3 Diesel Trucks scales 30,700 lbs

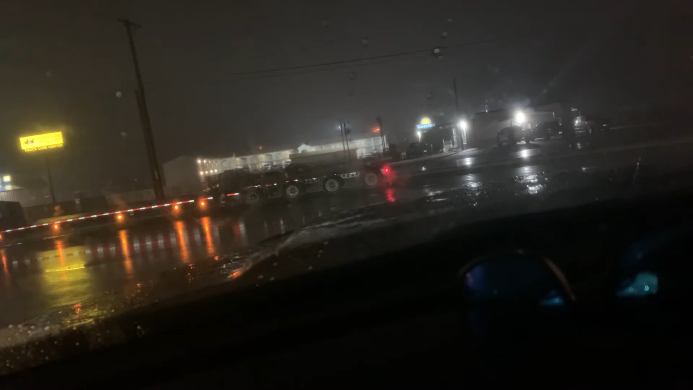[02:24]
Because you could only have 9,750. But that's pretty much it, guys. I'm about an hour away from New Mexico, which should be crossing the border over there. Paying my taxes. And if the station's open, I don't know. Because I'm coming between 176 over here. And there's nothing but, as you can see, this big tanker that just passed by. Not my tankers I pass around here.